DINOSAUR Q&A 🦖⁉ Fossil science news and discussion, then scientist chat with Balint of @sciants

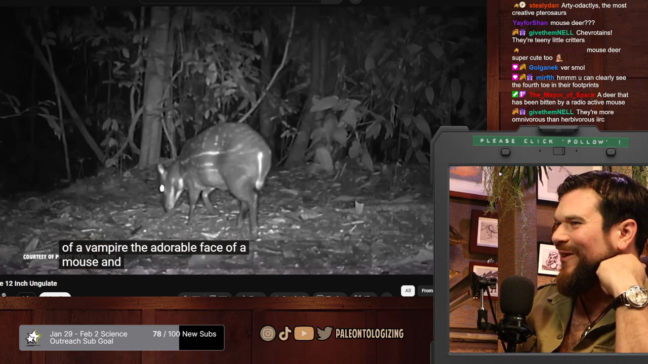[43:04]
But these squee-inducing sweeties aren't any of those things.
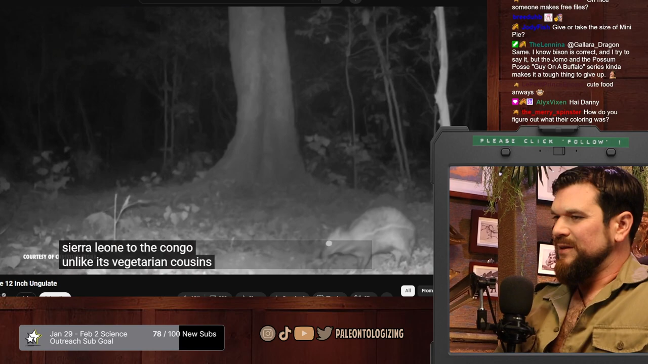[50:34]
Unlike its vegetarian cousins, this species has been known to snack on insects, crabs, and even the occasional dead fish or animal that it comes across. Chevrotains are famously skittish, which is a great way to escape potential predators when you're just this small.
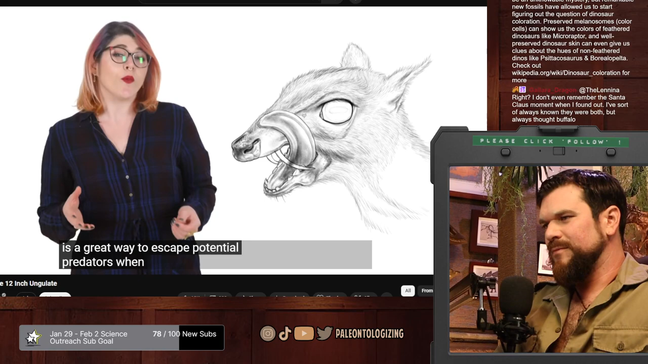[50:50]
But the water chevrotain has a slightly more elaborate and much wetter escape strategy.
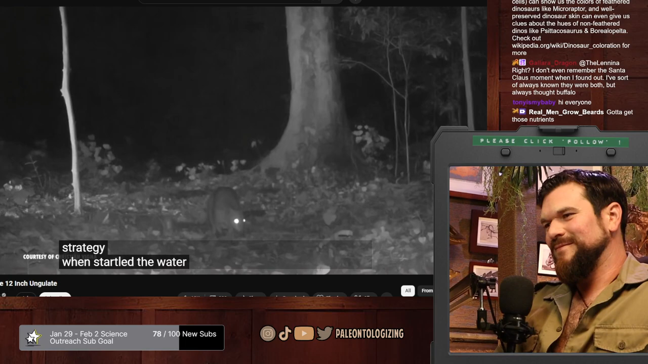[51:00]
When startled, the water chevrotain will spring into the closest river and swim underwater to elude any suspected predator. Interesting. Which sometimes also includes researchers.